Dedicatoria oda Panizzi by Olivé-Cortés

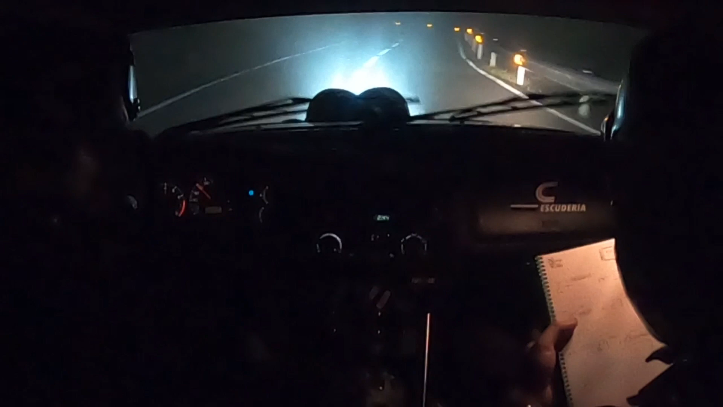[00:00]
Esquerra 7, rapidíssima, contra, dreta 8, tope, fora, doble, espera, espera, espera, esquerra 7, rapidíssima, contra, dreta 8, tope, fora, situa 80, dreta 8, tope, en fe, per Esquerra 9, 50, hi ha el senyal, Esquerra 9, menys, menys, ja ho frenar molt amb 80, espera, espera, espera, sí, sí, estem al cruce, Esquerra 4, tanca 3, menys, ample, possible, llença'l, guai, que no és bo, rae, tio, 80.
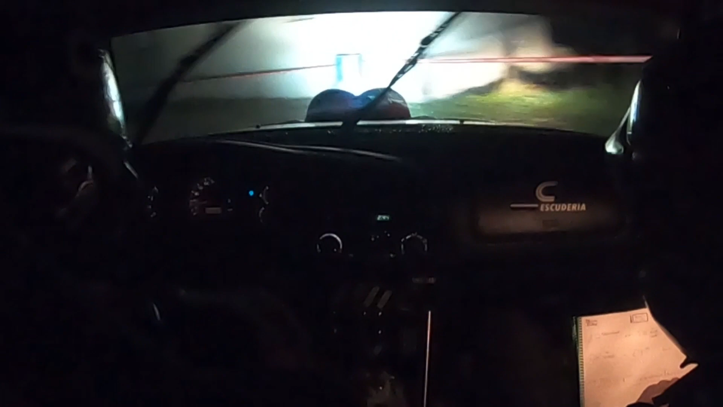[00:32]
La mare que t'ha parit, la mare que t'ha parit, dreta 8, tope, aquí ho teniu, ara, Esquerra 9, tope, fora, i algú frena la vall, Esquerra 6, menys, putatín, 40, situa, mica tard, dreta 6, menys, final, ras, per, mica tard, Esquerra 7, possible, tope, 80, situa.